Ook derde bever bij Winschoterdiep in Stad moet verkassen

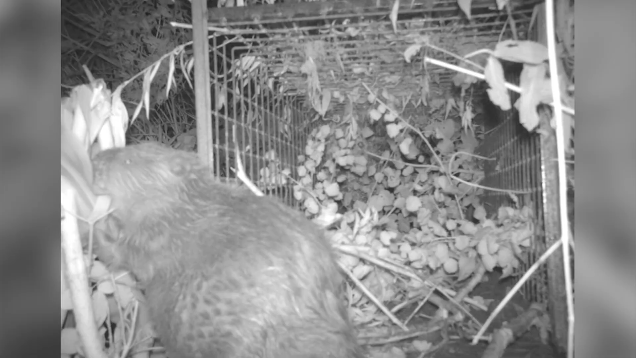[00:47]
De bever wordt met behulp van een speciale kooi gevangen. We hebben een levend vangende kooi, dus dat is een kooi van een meter of twee, 60 bij 60, 70 bij 70.